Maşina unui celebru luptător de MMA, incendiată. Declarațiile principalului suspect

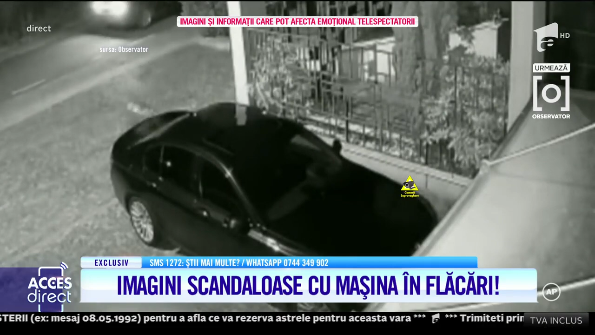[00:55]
Pe imaginile de pe camerele de supraveghere se vede cum o persoană coboară dintr-o mașină care oprește în fața restaurantului în care avea loc petrecerea. Un bărbat alergă spre bolidul luptătorului și pare că stropește o substanță pe mașină și îi dă foc. Într-o clipă, bolidul de lux se aprinde și arde ca o torță. În timpul acesta, mașina cu care a venit întoarce, iar incendiatorul se urcă aproape din mers.